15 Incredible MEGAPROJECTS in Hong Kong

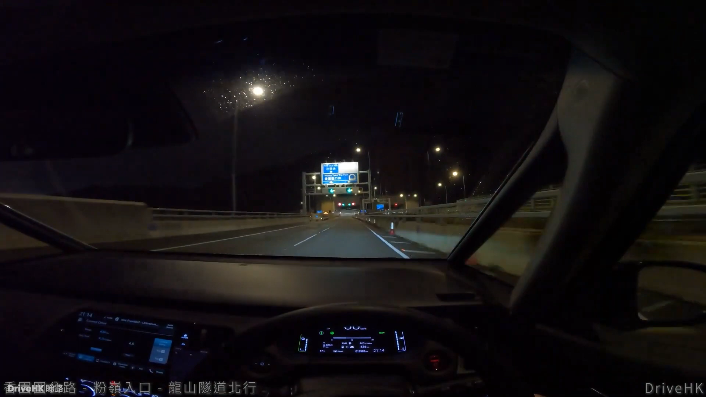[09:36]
the Hongyuanwai Highway is a controlled access highway in the north district of the new territories in Hong Kong.